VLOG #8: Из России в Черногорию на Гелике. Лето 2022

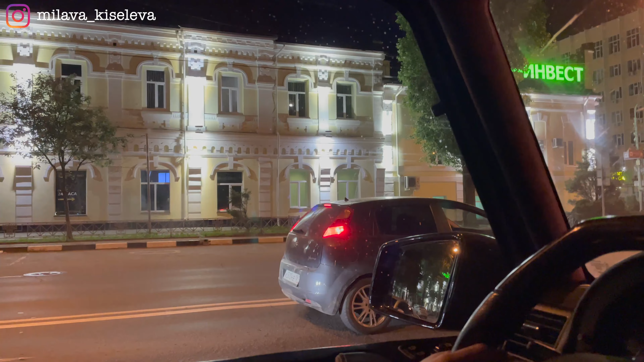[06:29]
Я вам, короче, серьезно говорю, я как будто в Киеве Тут и девчонки тоже, как в Киеве И, боже,
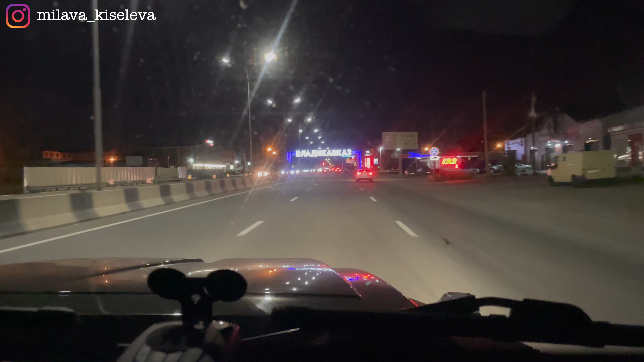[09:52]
Дикие понты на въезде Ага Добро пожаловать
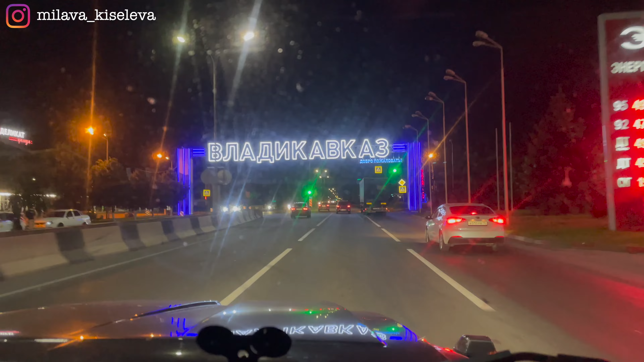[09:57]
Класс, если б везде так было, чтобы было сразу понятно Миленько
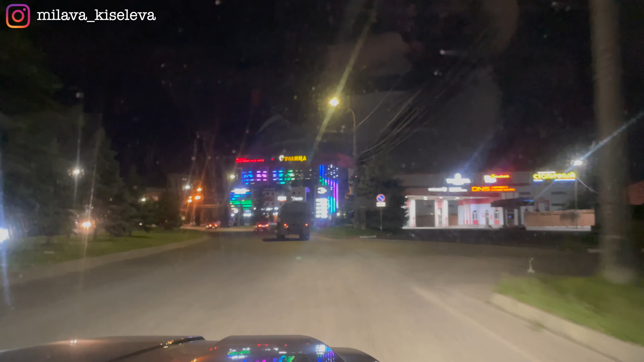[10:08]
Люблю, когда так здания освещаются Да, это очень прикольно выглядит
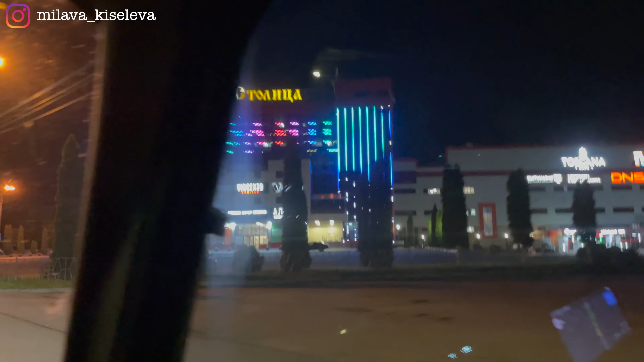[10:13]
Мы, короче, думали, что, может быть,
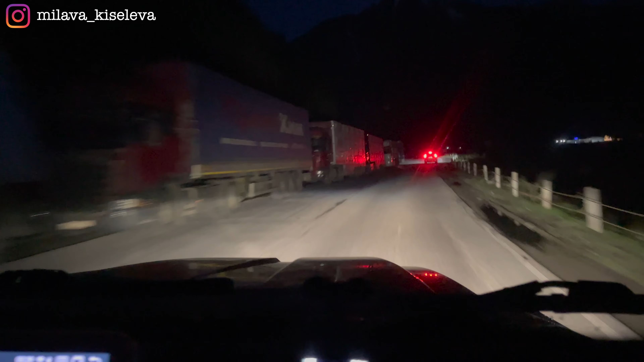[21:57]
Да, короче, наших тут просто дофигища стоит. И это уже верениц, я не знаю. Может, уже тысяча машин была. Ну, вот, пока едем. Все эти грузовики стоят, стоят, стоят. Ой, это что, отель?